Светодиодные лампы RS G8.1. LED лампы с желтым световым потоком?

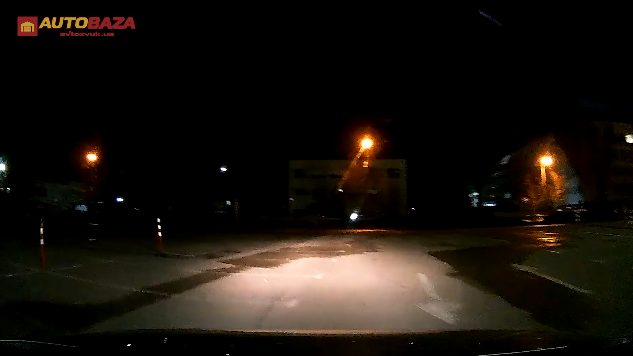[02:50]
И, конечно же, в первую очередь в рефлекторную оптику нашего подопытного Mitsubishi Lancer 9-го поколения мы установили именно лампы от компании Osram. В принципе, подъехав к стене, можно увидеть, что у данных ламп выше светотеневой границы есть существенные засветы.